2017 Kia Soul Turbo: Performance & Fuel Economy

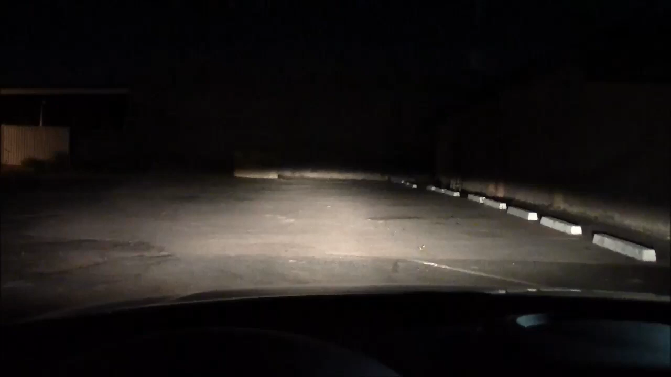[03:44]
A bit on the low side High beams More than sufficient
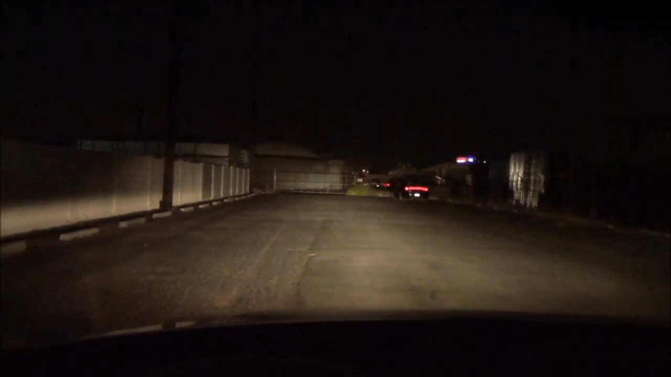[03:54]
Here we have the high beams on a building 300 feet away Plenty of light
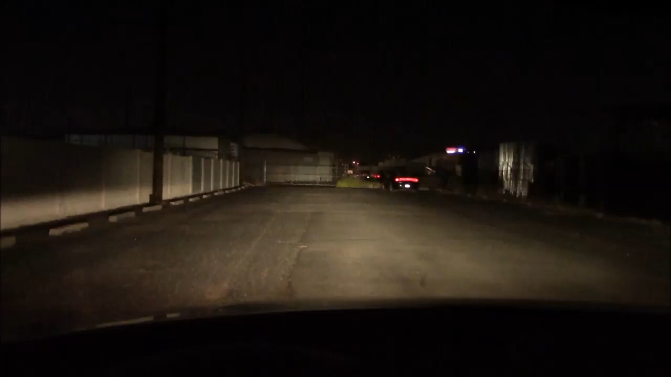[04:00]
Go to the low beams Barely reaches out more than adequate for city use
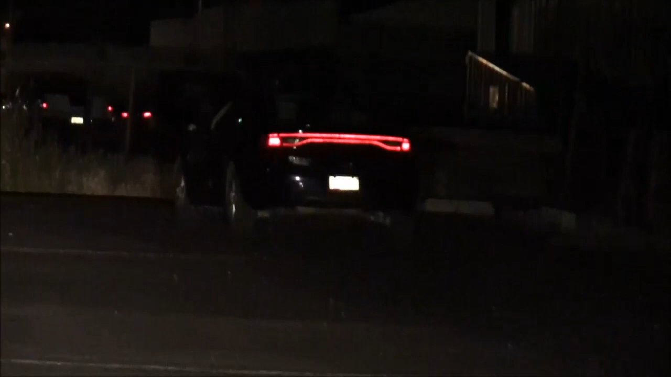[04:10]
And I see we have a John and his hooker These strip clubs around the corner and this is where they go If it's a rocking don't come a knocking, right?
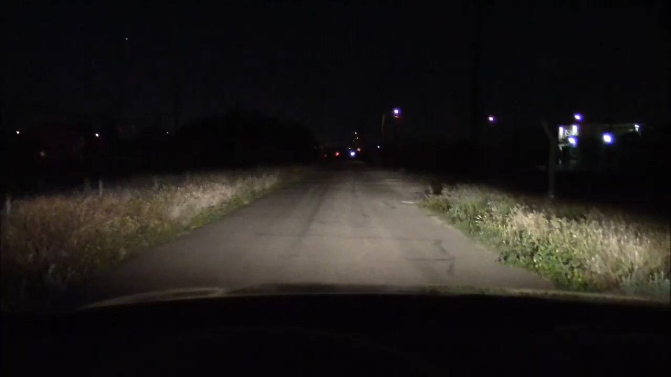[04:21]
These headlights will be more than adequate for backcountry roads